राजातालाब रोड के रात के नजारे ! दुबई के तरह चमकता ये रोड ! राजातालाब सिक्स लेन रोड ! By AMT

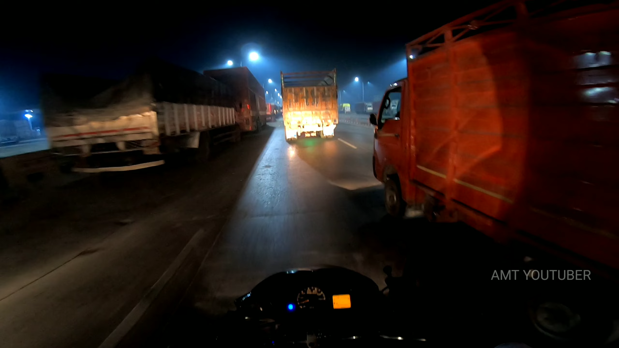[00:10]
आज मैं आपको राजा तालाब के रात के नज़ारे दिखाने वाला हूँ, क्योंकि ये 6 लेन बनाया गया है और काफ़ी अच्छा लग रहा है, देख सकते हैं रात में। अब जो लाइट की डेकोरेशन की गई है काफ़ी अच्छा लग रहा है,
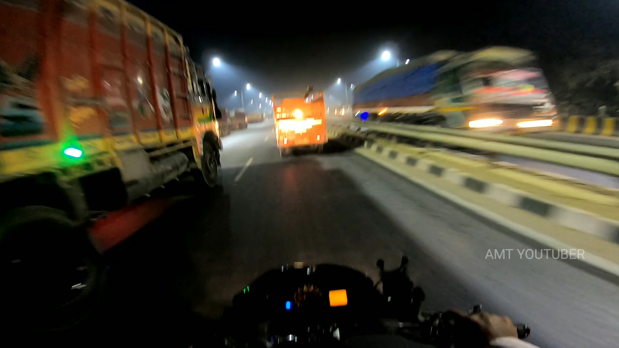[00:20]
देख सकते हैं रात में काफ़ी ये दूधिया रंग बोला जाता है ना, चमक रहा है, काफ़ी अच्छा लग रहा है। और देखिए यहाँ पर जो रोडों पर जो वो है, देख सकते हैं चमक रहा काफ़ी।
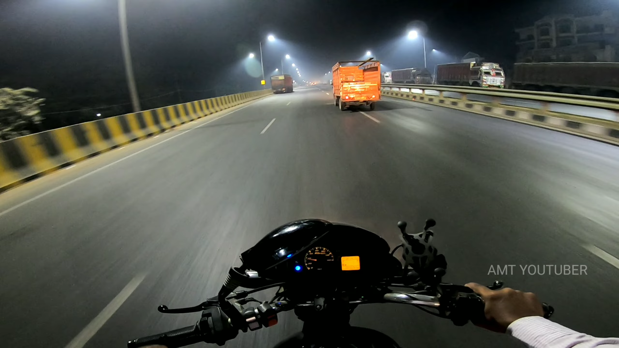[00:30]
वीडियो को लाइक जरूर करिए, वीडियो राइड की वीडियो पसंद जरूर करिएगा, क्योंकि राइड की वीडियो काफ़ी आने वाली है मेरे चैनल पे। तो जो लोग नए हैं चैनल में सब्सक्राइब कर देंगे।
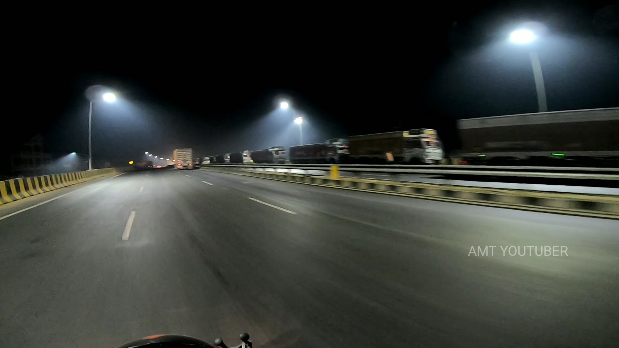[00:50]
देख सकते हैं इधर नई लाइट है, आगे देखिए लाइट है, देख सकते हैं।
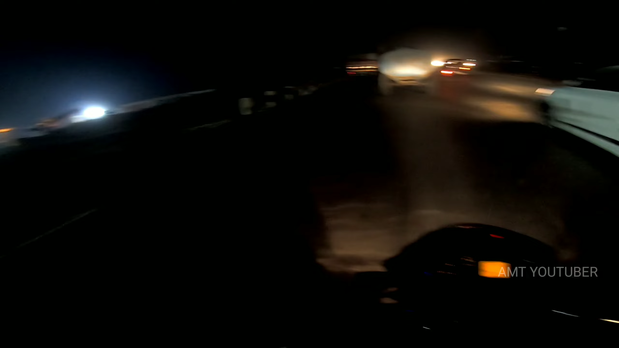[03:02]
देख रहे रात में काम चल रहा है इधर, देख सकते होंगे रिंग रोड फेज 2 पैकेज 2 का पैकेज 1।
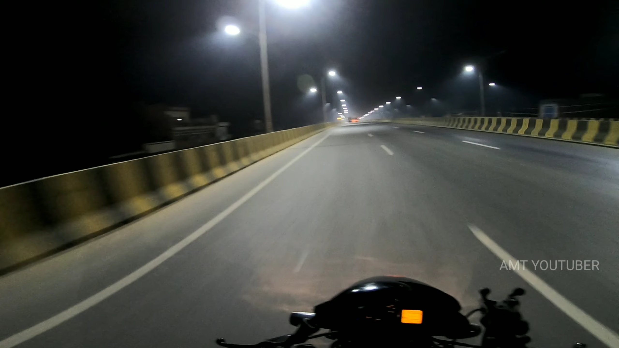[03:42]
ये नाइट राइड हो रही है मेरी, कम से कम इस पर 10,000 व्यूज आना चाहिए, 10,000 से ज़्यादा तो मैं अगली नाइट वीडियो और बनाऊंगा दूसरी। चौड़ी चौड़ी रोड ऐसे के मिली, अगर सिटी में भी मिले तो क्या कभी जाम ही नहीं लगे ऐसा रोड।